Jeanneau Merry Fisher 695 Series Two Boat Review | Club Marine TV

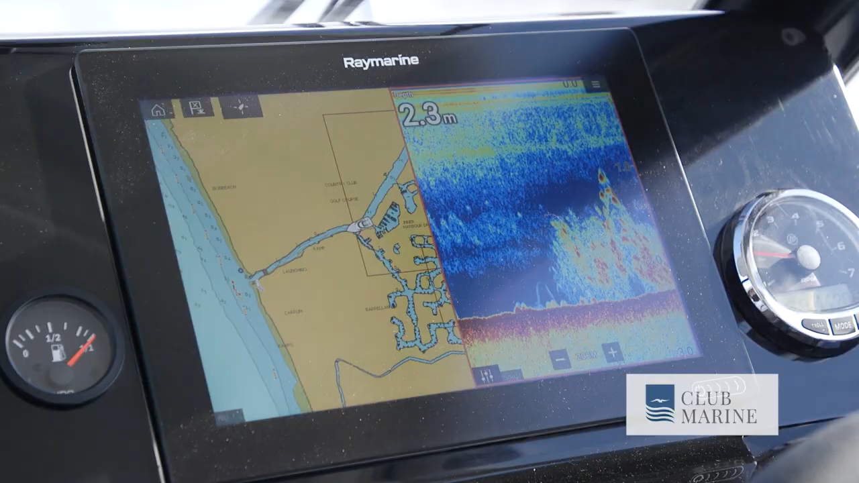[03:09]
On screen: depth 2.3 m
We're using a Raymarine Axiom 12-inch, and I've got to say it's pretty impressive, isn't it?
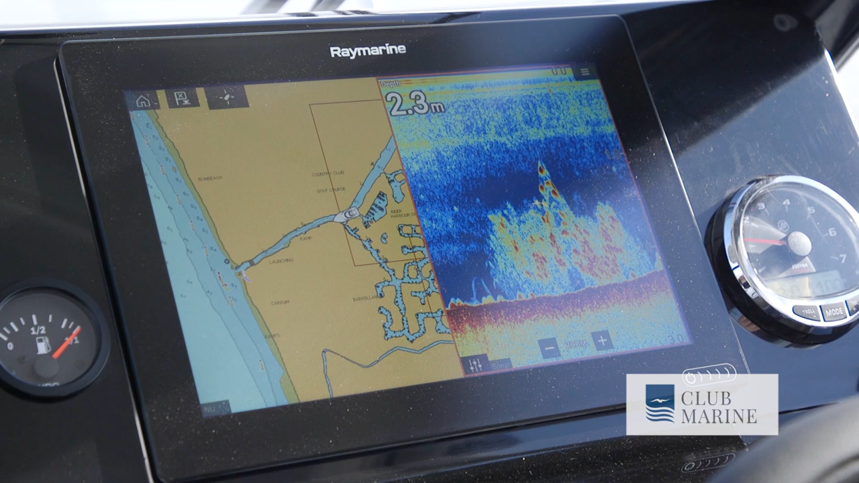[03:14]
On screen: depth 2.3 m
Yeah, look, I don't think you need to go any bigger than that on a boat like this. We've split the screen, you can have charts, you know, 3D down vision, sonar, anything you want. It's a good size package.